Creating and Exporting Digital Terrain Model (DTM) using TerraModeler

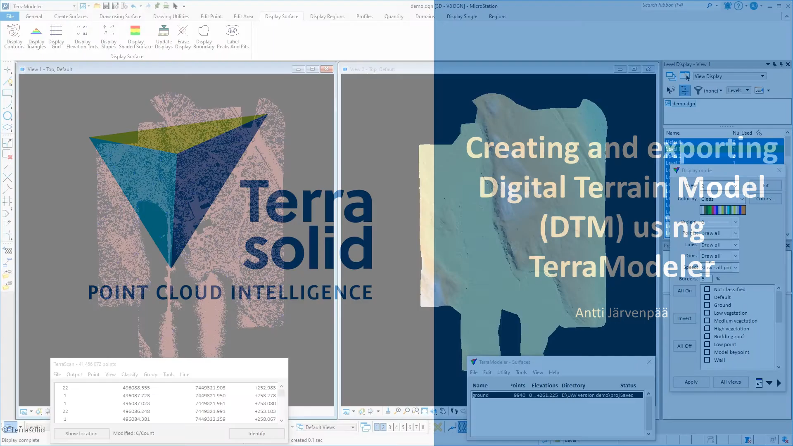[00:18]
Tämä demonstraatio näyttää yhdessä mahdollisuuksia voidaan eksporta yhdessä informaatiota Tera-applicatioihin. Eli minulla on täällä pointcloud, joka on teraskan, ja minulla on visualisut täällä ground-pointia siitä pointclouda.
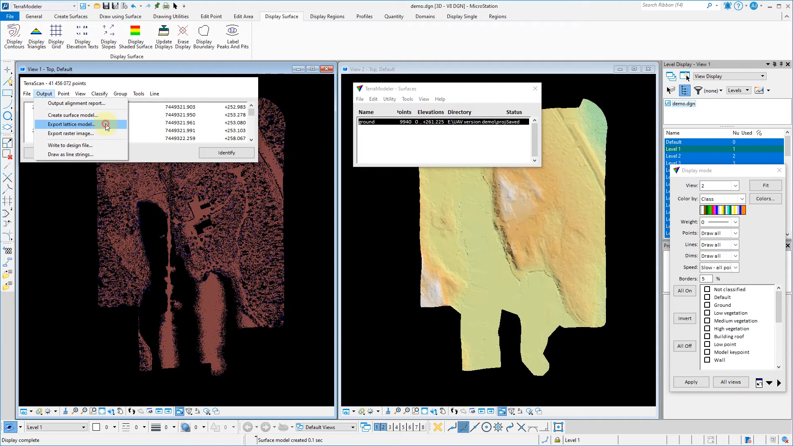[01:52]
Tämä lattice-modeli-opetuksia on enemmän analyysioita ja tämä raster-imietoja on enemmän visualisuuksia tai eksporta-opetuksia. Joten jos haluamme tämän lattice-modeli eksporta-lattice-modeli, niin meillä on erilaisia opetuksia, miten tai mitä haluamme tämän lattice-modeli. Sitten haluamme tämän lattice-modeli. Sitten haluamme tämän
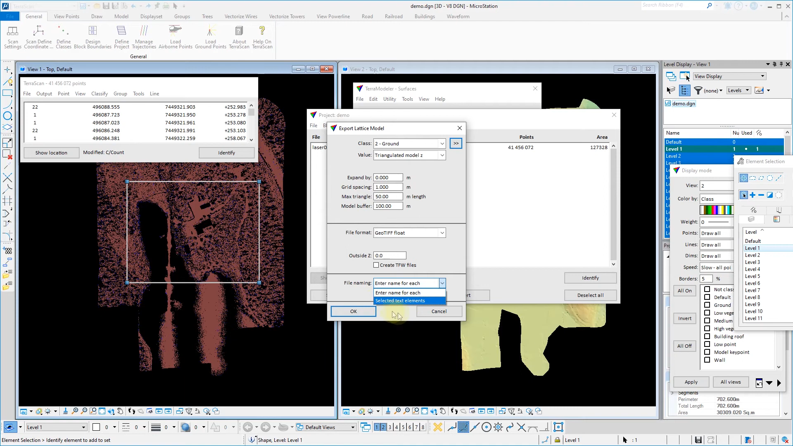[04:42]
put a name manually for each of those extends or we could select text elements together with these extend elements and those text elements would then denote the name for each individual tile Then those same similar kind of options are also available in Terra modeler and with Terra modeler you get better control on what kind of surface you are exporting so here you just use
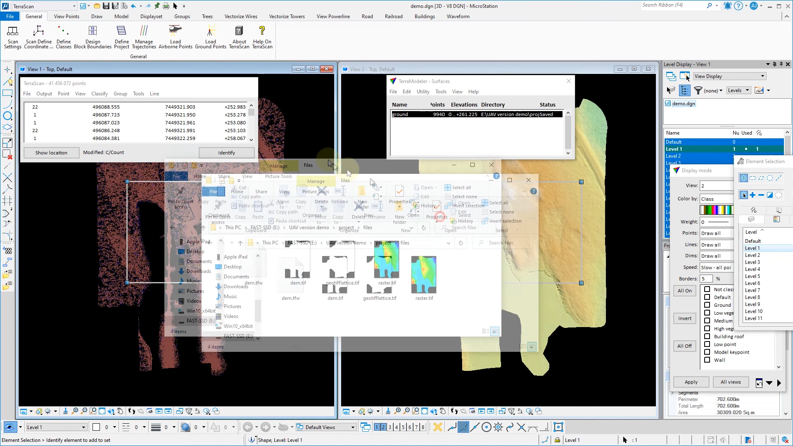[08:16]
and now if we look at these uh different outputs and now if we look at these uh different outputs this is the first one which we created with teraskan and these are nearly uh uh nearly uh nearly the same with the one i created from uh modeler and then there is the last one which i created with modeler as the raster raster export option and this is
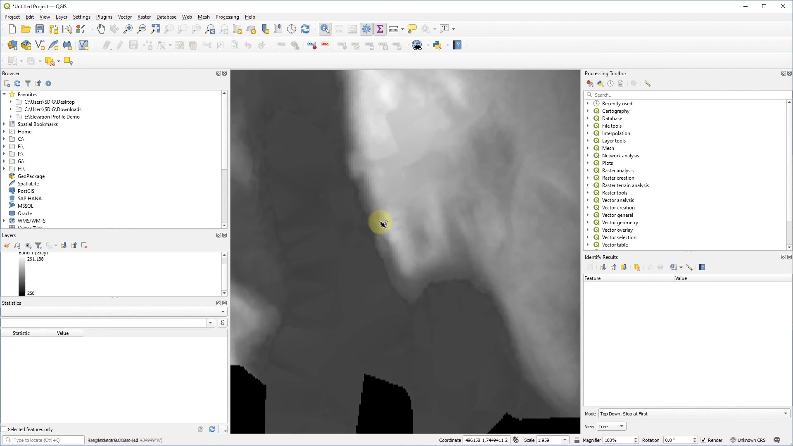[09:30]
and adjust the color scale a bit we can see that this uh file includes the elevations
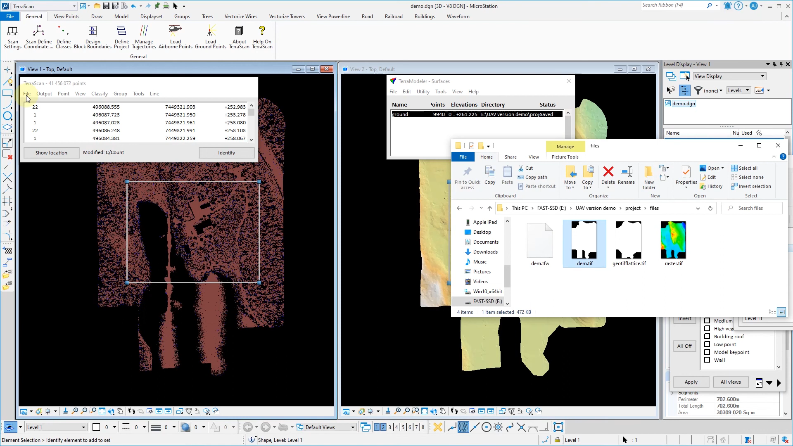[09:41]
in the area and we could also import these uh files to the teraproducts
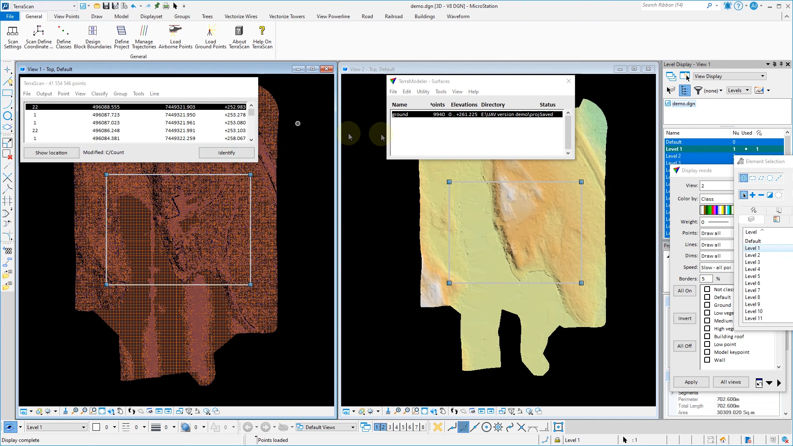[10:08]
and uh visualize now now the uh now this elevation model is uh imported as points so that uh each of those uh raster cell centers creates one point so we have a grid of points
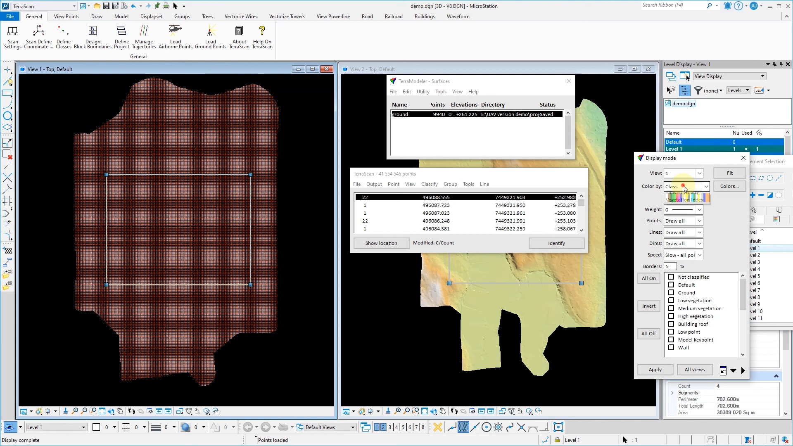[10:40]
and when we change now so if i zoom a bit we see that we have uh
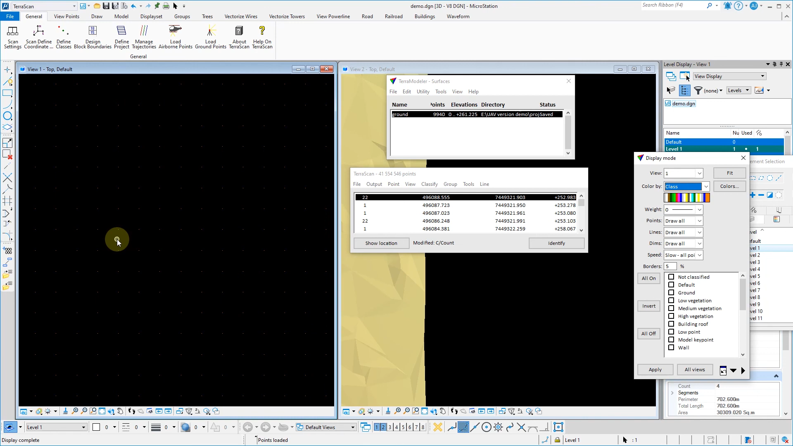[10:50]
this kind of field with with point at center of each cell so grid
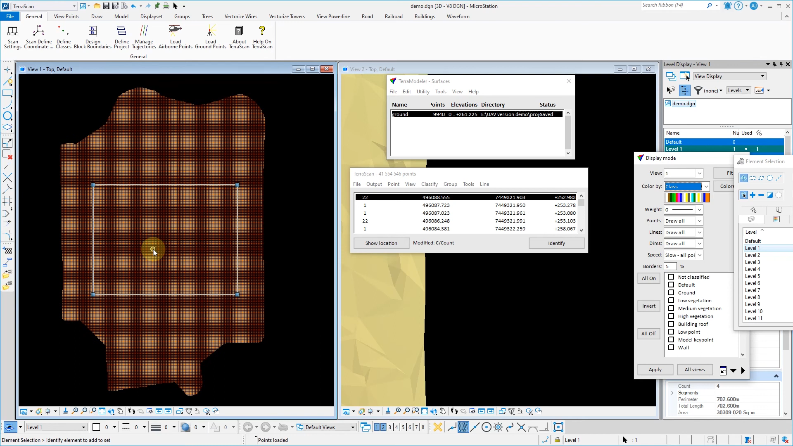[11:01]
of points but when i visualize it with shading it makes a bit more sense again and we can see the elevations of or elevation changes throughout the uh area